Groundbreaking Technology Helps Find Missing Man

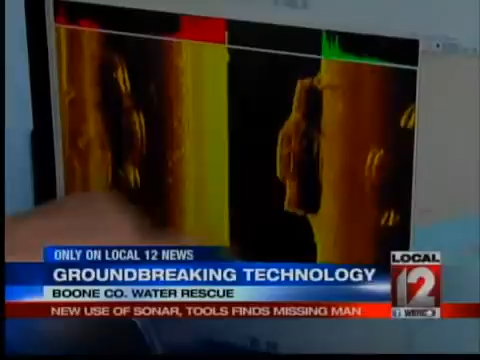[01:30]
He rotated the image and used a photo of a Ford Ranger to compare it to the sonar image. It's about the right side, it's not too big.